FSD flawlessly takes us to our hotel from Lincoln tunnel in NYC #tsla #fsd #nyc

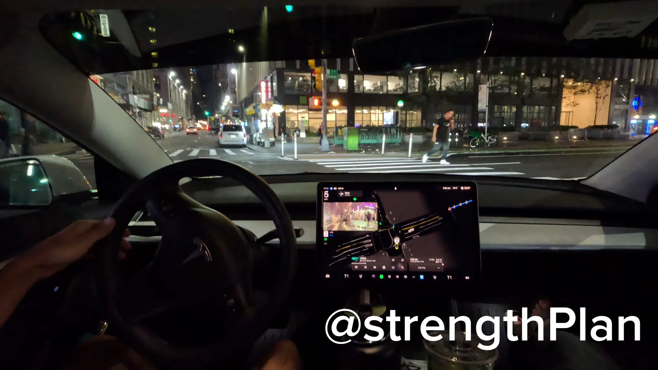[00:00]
Oh, okay, I'm gonna go that way, I'm gonna go that way. I think I wanted to go that way. I'm going to go that way.